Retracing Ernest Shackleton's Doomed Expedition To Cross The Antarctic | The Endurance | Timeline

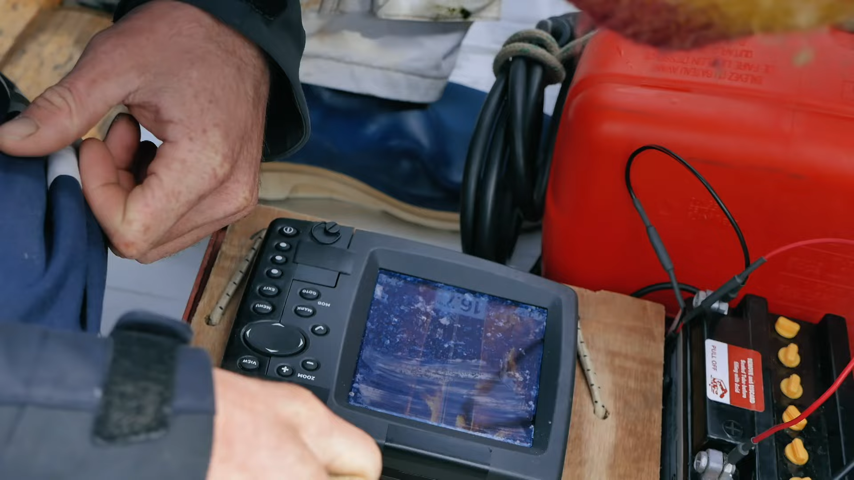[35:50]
Magnus charts the study area with SONR and reports the data collected on a new map.